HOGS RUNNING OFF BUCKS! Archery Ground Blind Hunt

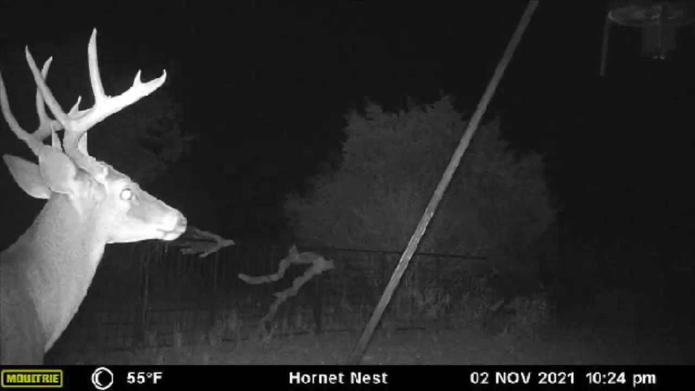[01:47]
He's either an 11 or a 12 point. He's got a split brow tine.